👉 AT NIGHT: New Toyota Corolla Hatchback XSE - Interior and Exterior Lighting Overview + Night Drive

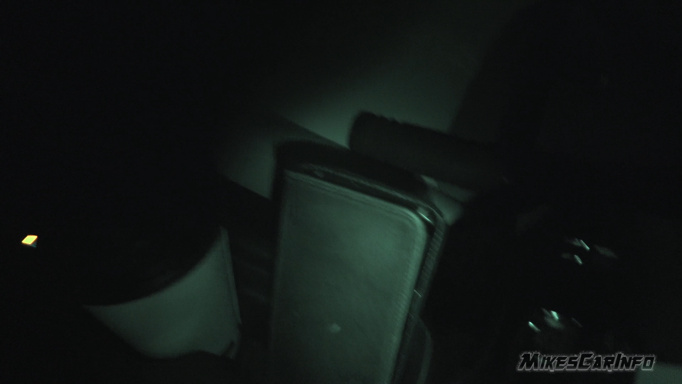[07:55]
same thing with this pocket here completely dark even the power supply in there there's no backlit
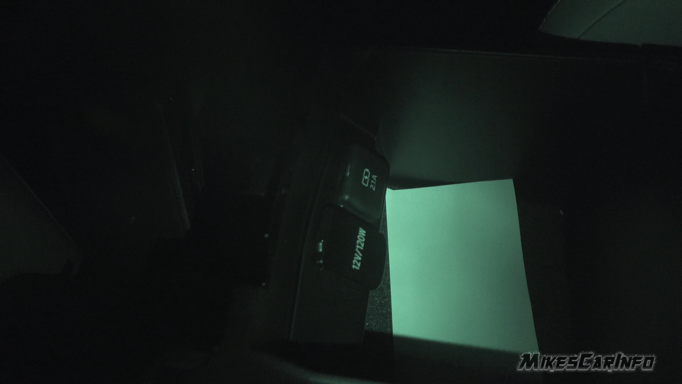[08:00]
illumination it would have been nice to have some illumination here in the pocket uh same thing with the cup holders and this little pocket up in here
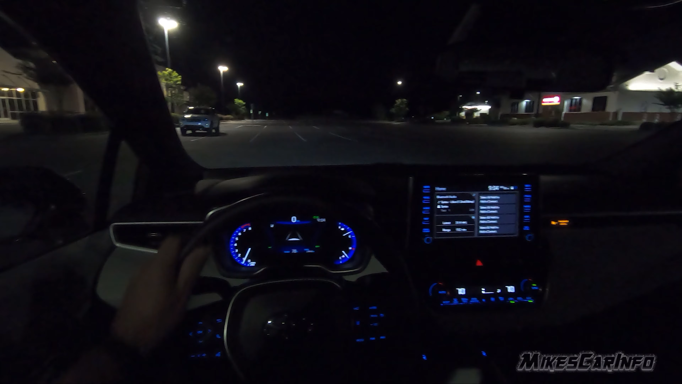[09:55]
from my perspective with the headlights and everything so the switch has to be on and you have to
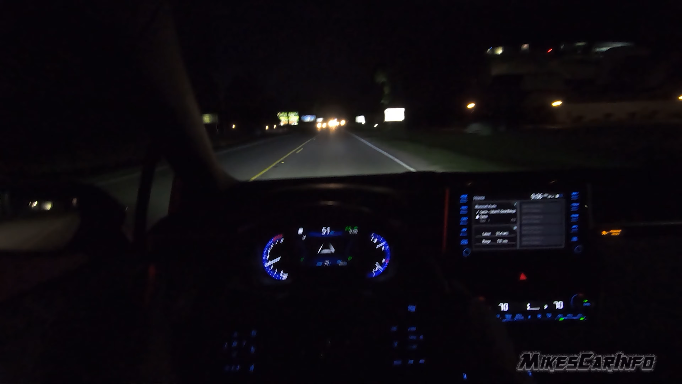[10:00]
have the manually put on the high beams that way it'll automatically raise and lower them okay so now we have high beams i guess all those are the lights we're tricking it so we have high beams it doesn't recognize that car that's way ahead of us i guess it's too far away
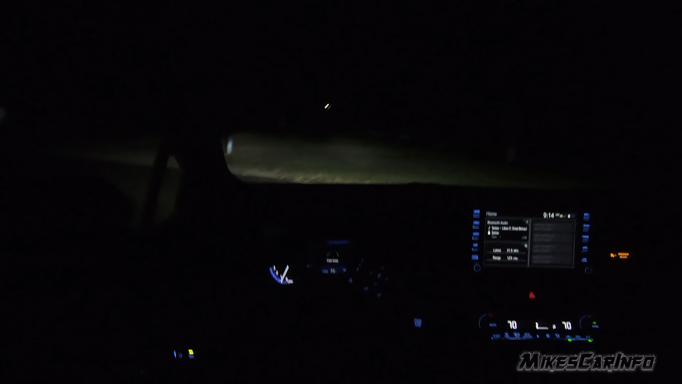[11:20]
now these are active bending headlights so as i turn i don't know if you can see that as i turn the steering wheel they will actually turn in the direction in which i'm turning them so now we're going through a swamp and it is very dark in here and uh so you can just get an idea of what the headlights how good they are when there's no other cars around you can see it's very dark in here and we have bright illumination into the sides and a little bit into the trees as well the road is nicely lit all